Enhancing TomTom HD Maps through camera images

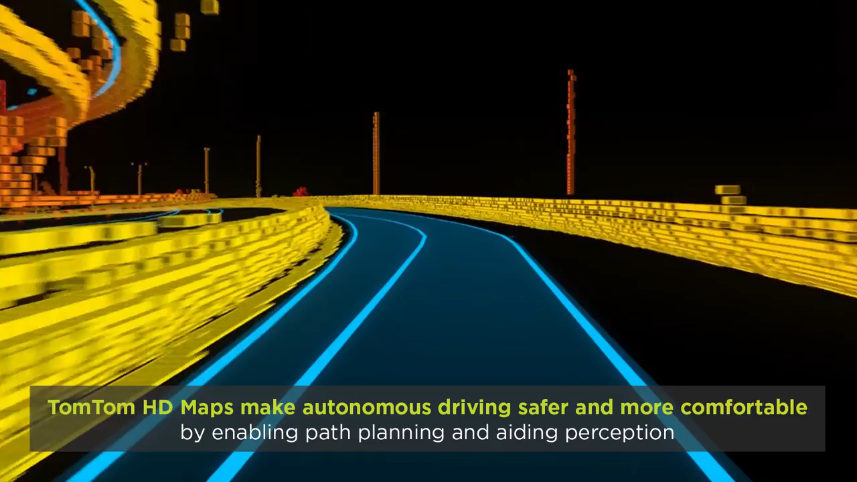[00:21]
HD maps enable path planning and localization, and aid perception working in conjunction with onboard sensors, making cars safer and more comfortable.
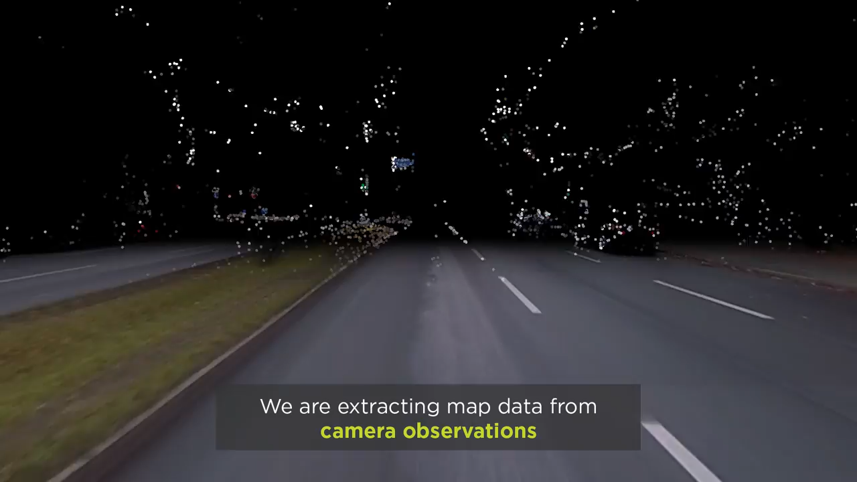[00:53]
To enhance our HD map making and map maintenance, we are extracting map data from observations made by onboard cameras.